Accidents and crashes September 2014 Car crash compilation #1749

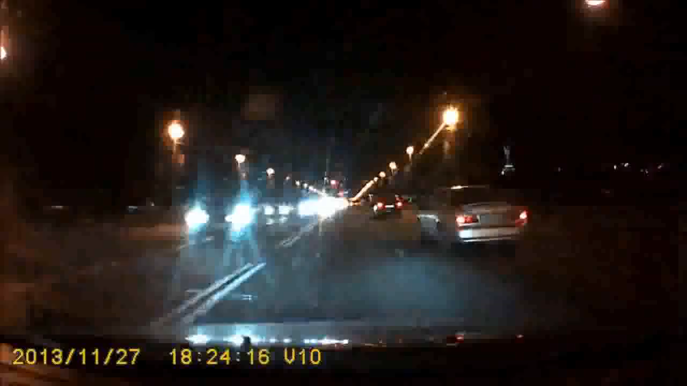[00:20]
Там автобус, который... Блин, толку! Да ебать! Па... Ебать! ПИЗДА ТРУПА НАХУЙ!